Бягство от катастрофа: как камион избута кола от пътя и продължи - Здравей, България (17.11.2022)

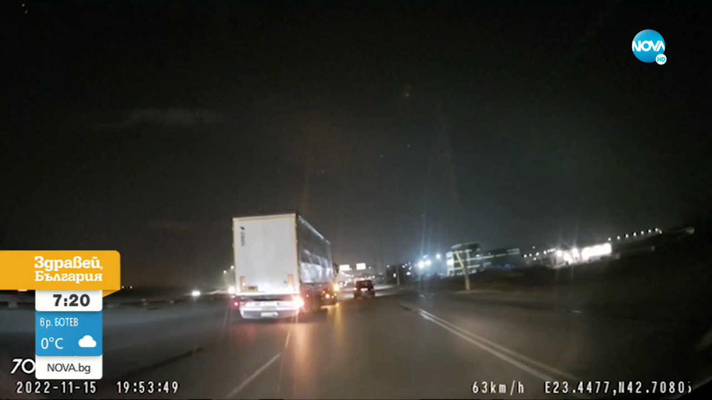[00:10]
Тир избутва кола от пътя и след това бяга, продължава напред. Инцидента става на около 200 метра преди включването към северната скорост на тангента, а очевидец е заснел това, което виждате в момента. От записа се вижда как тежкотварният автомобил подава сигнал с детсен мигач, за да се преустрои в дясна лента. В този момент плътното е заято от лек автомобил. Без да изчака лентата да се освободи, тирът минава в дясно и избутва колата от пътя.